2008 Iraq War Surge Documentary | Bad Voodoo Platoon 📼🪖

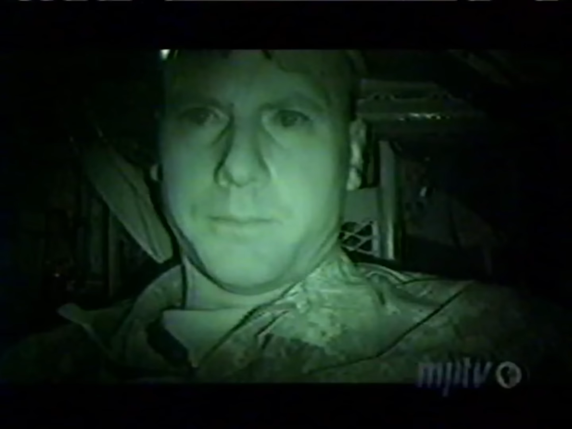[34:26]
Well, here we are. It's about 2:30 in the morning, the 2nd of October. We have been on the road for a while. We are currently at Anaconda, or other known as the Balad Air Base, long ways away from home. We just got another change of mission, and we are going to go even further north.
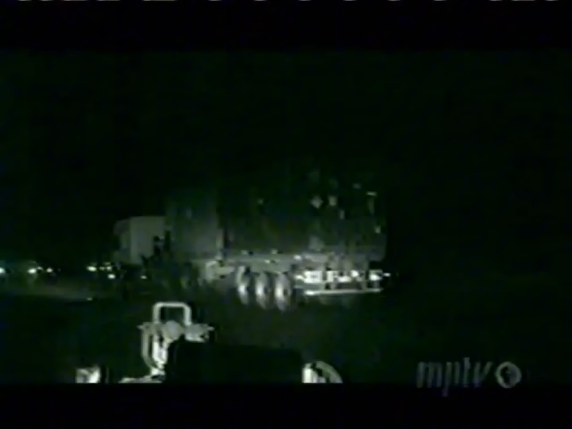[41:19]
We jumped over to the northbound lane.
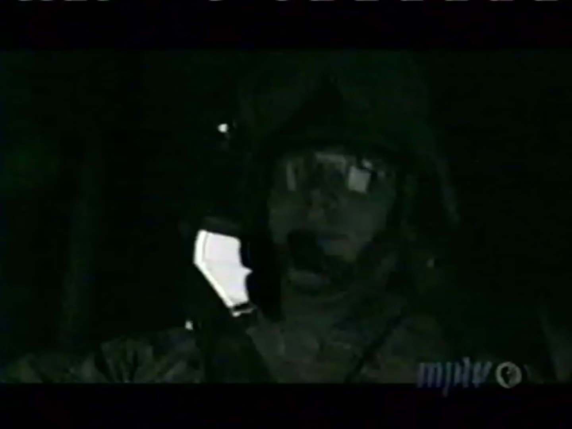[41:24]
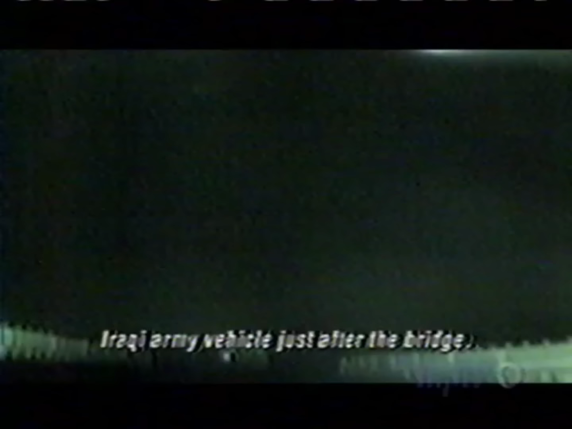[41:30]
And we were just coming off that bridge and getting ready to come up to speed.
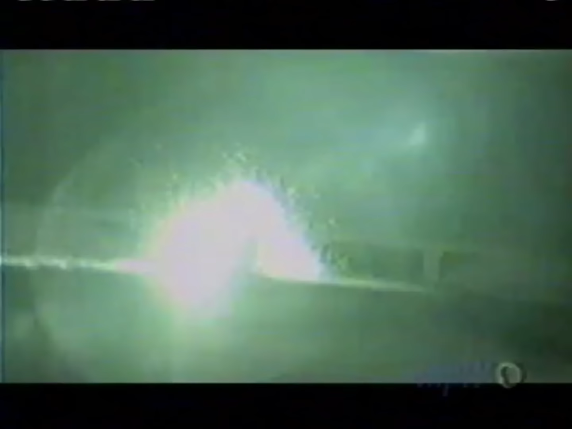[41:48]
When, ID. We have an ID dead, LBC.
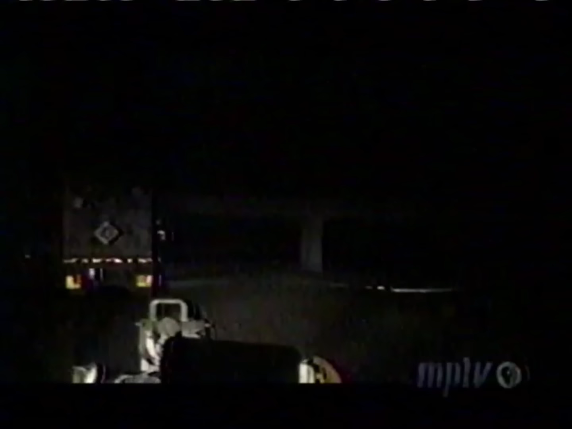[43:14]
Trying to figure out what's debris, shrapnel, what's not, because an ID is typically an initiator for a greater action. Bird Dog, get them lights back on that thing you're showing me on the bridge.
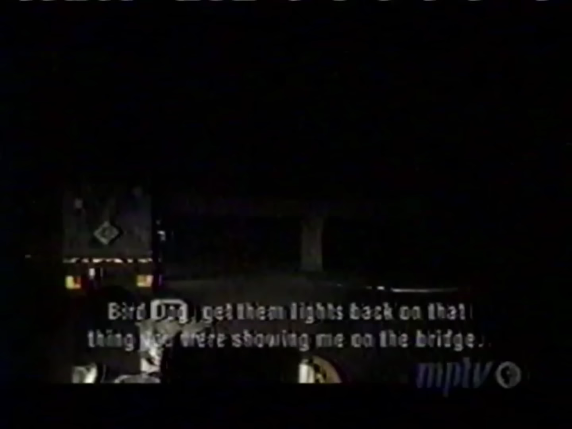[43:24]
It's to sucker us into another event. They're coming. What the f*** is that? Be it a complex attack, a secondary device. Dude, keep looking at that and tell me what you think it is, bud.
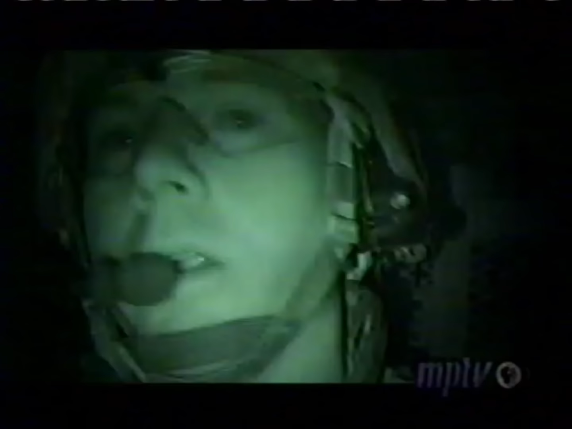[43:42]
The biggest thing is you want to maintain that calm. I've got to look for them shooting as well as scan every inch of ground that I possibly can to find out if there is secondary devices.
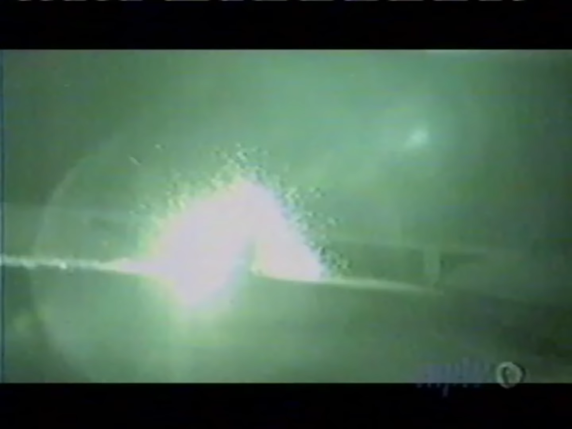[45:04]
The bomb had blown up right at an Iraqi police checkpoint, meaning that the people at the checkpoint are the ones that emplaced it.